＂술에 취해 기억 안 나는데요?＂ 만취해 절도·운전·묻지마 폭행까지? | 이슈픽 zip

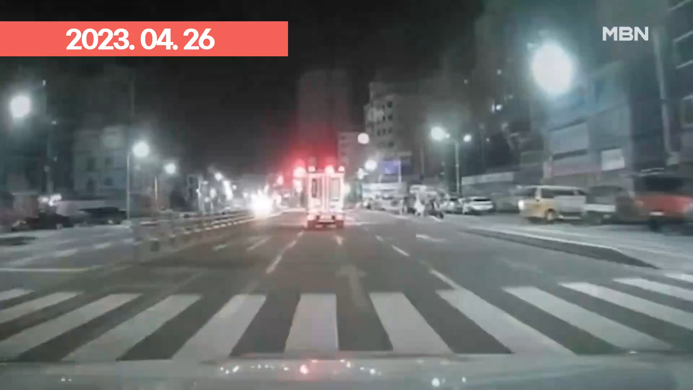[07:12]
신호를 무시하고 달리던 탑차는 마주오던 차를 들이받을 뻔했습니다. 또 다른 경찰차가 합세해 도주로를 막아보지만 차량은 인도로 올라타 요리조리 피해 도망갑니다.